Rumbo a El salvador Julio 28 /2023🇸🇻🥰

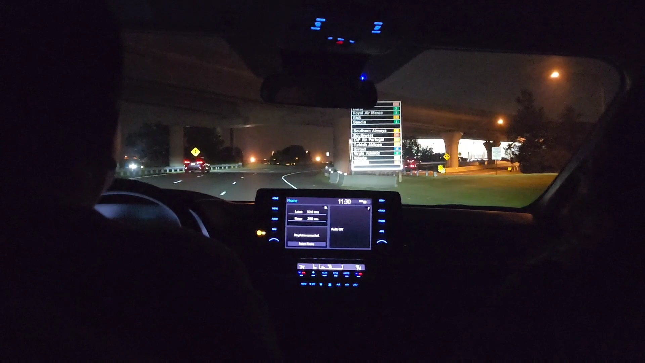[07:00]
Aquí vamos llegando al aeropuerto Washington Dallas en Virginia, rumbo a nuestro querido El Salvador.